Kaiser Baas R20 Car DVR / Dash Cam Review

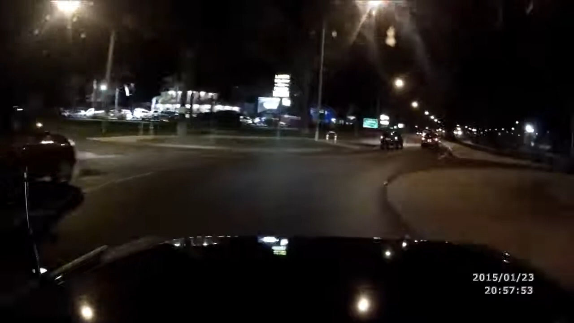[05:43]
And a moment you've been waiting for some night footage. Here I am just going through South Nowra. Lots of sort of factories on the side of the road with some basic lighting on them. And then just spread street lights from here. As you can see, the camera does an alright job here. I can still make out details on the signage and items like that. Even still pulling shadows off my car going between the street lights. So, it's still picking up finer detail, but you can probably tell that the footage has got a little bit grainy dealing with the night time conditions.
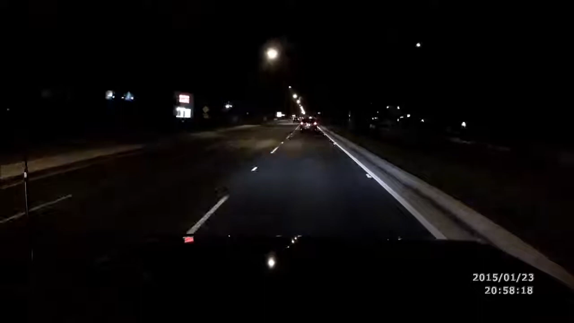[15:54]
So, it's still picking up finer detail, but you can probably tell that the footage has got a little bit grainy dealing with the night time conditions. Now in a minute I'm going to move to some other footage, which is an unlit highway at night. So that's pretty much your darkest scenario that you're going to have. And I'll move to that now. Alright, now I'm going to cover some of the included software that comes with this camera.